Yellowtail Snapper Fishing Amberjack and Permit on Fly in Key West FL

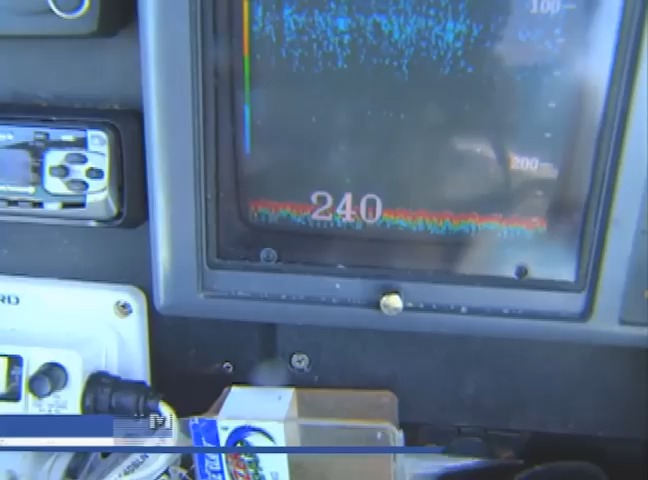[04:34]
240 feet of water from what the old depth finder says over there.